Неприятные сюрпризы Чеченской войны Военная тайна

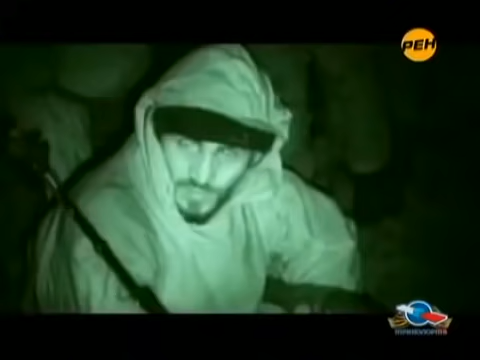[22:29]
За ночь к Дубаюрту стянулось более тысячи вооруженных до зубов боевиков.
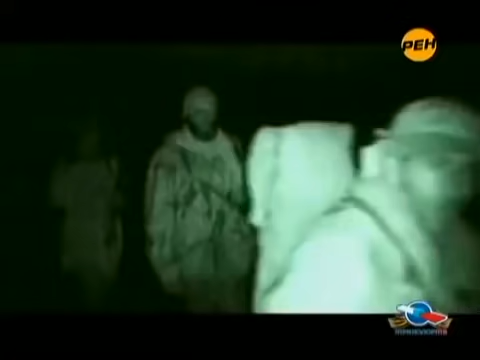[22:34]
Разведчики, оставшиеся на высотах, настойчиво сообщали об этом командовании.